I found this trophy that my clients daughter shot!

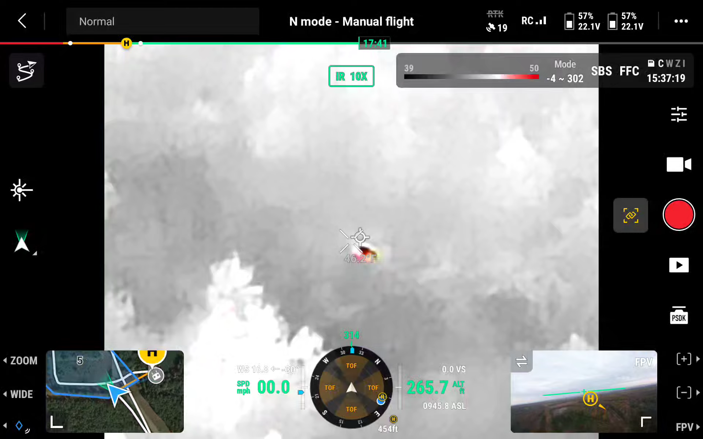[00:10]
We go to zoom and look at that. Oh my cow. That's your deer. That's a, you weren't kidding, that's a good one.
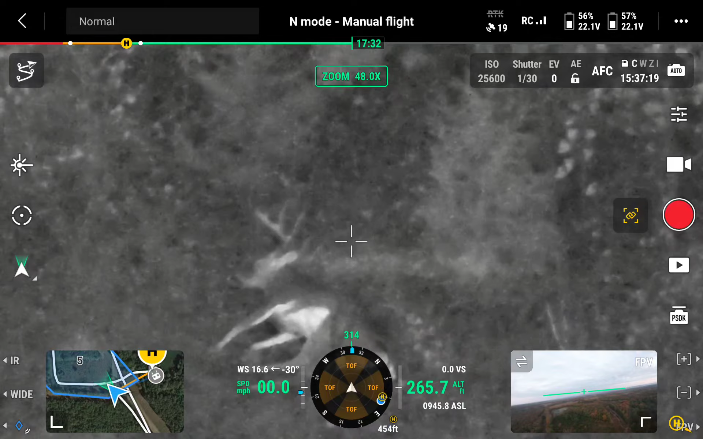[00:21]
Oh you have no idea Donnie. That is a good one. Nice. I'm fixing to have an anxiety attack. Oh my. All right.
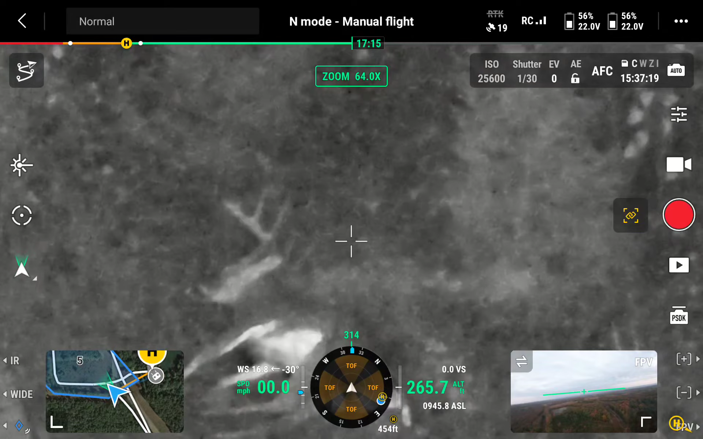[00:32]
That's awesome. Love it. Love it. Love it. He wasn't hard. He wasn't hard to find, was he?